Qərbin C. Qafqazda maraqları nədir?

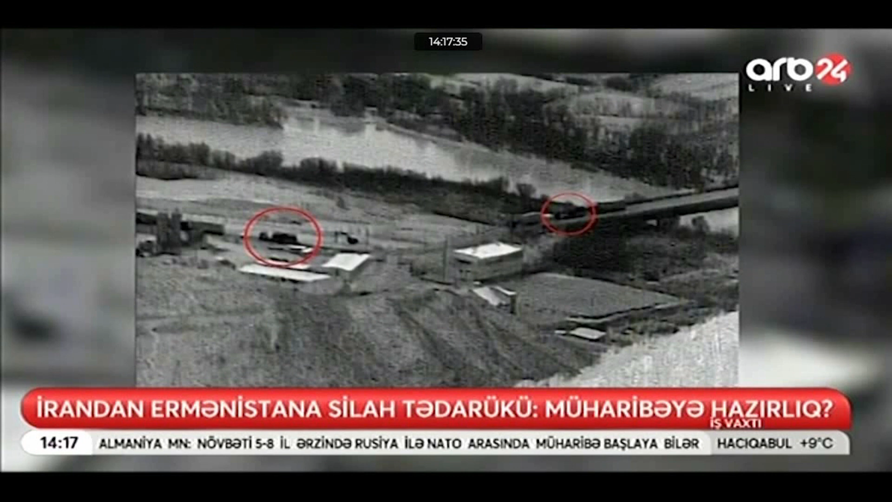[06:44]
qeyd alınıb və onların üzərində brezidentlə örtülmüş bir naməlum yüklər görünür həmin qadrlardan da. Təxminən saat 19.55-20.15 raidələrində həmin avtomobil kərvanı Nurduz-Sərhət keçir məntəqəsindən, Ermənistan Respublikasının Aqaraq-Gömrük keçir məntəqəsindən saat 21.17-21.31 raidələrində isə Meğridən Legvaz qəsəbəsi istiqamətində hərəkət edib.